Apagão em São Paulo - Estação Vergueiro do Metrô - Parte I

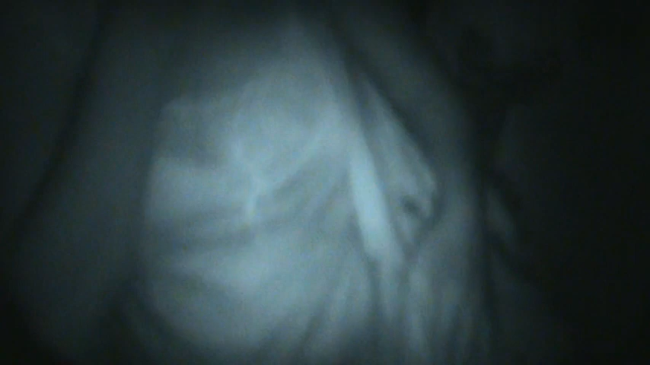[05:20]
Agora apagou tudo, ó! Apagou tudo agora, hein? Apagou tudo! Olha aqui, ó, agora apagou tudo! Ali, ó, apagou aqui, apagou ali.